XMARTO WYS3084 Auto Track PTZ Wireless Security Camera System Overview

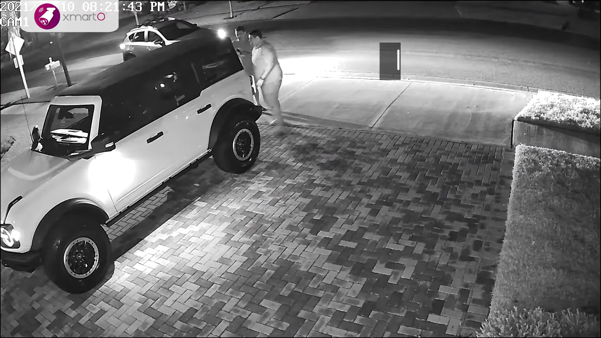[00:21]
with 2K 1296p high-definition video cameras offering infrared night vision that you can use indoors or outdoors.